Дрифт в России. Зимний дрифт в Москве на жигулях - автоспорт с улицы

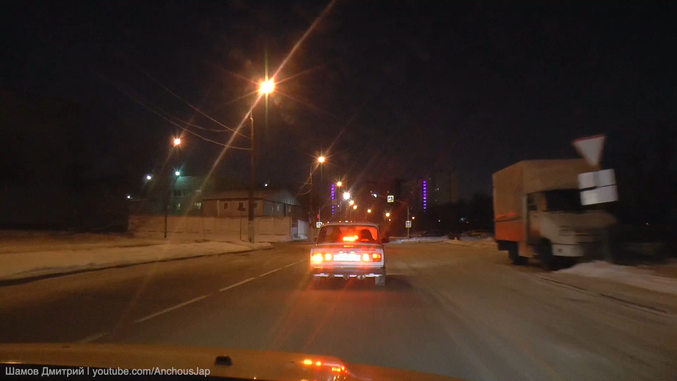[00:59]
гаража дрифтерский автомобиль и отправились в торговому центру весна который расположен за мкадом
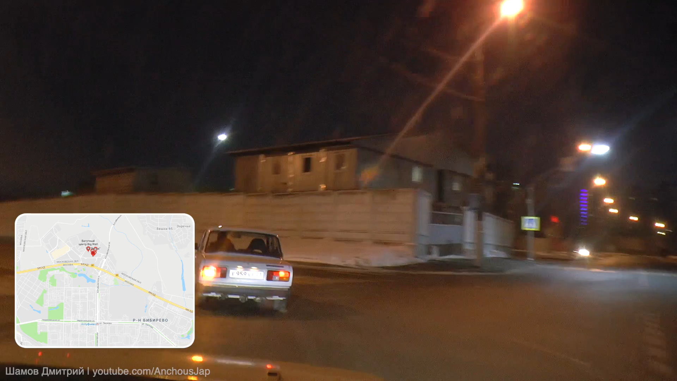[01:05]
недалеко от станции алтуфьева именно там на парковке торгового центра тренируются